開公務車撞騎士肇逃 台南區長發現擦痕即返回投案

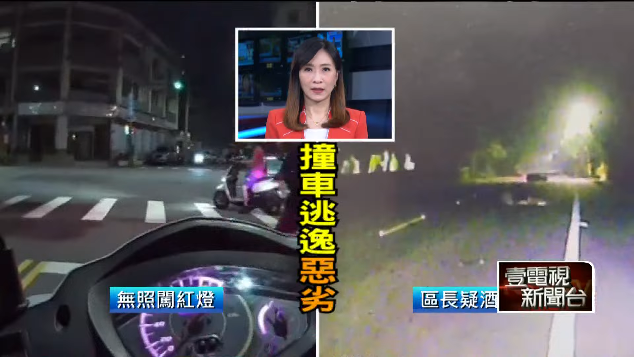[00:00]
另一个非常离谱的情况，台南东山区长撞到骑士之后太照逃，强调不知情，最后遭调查函送调职。
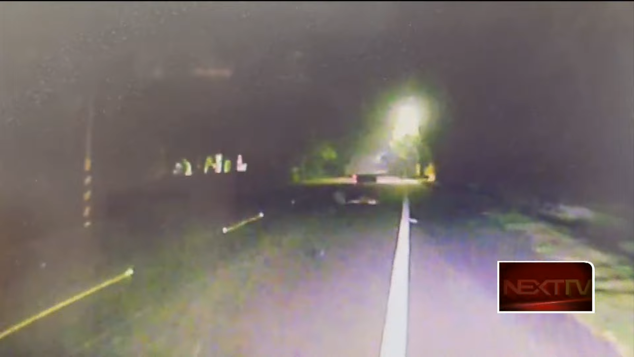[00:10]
民众开车经过东山区这处县道时，目击一名骑士横躺在路中央，连忙下车上前关心，怀疑他是被撞倒肇事逃逸。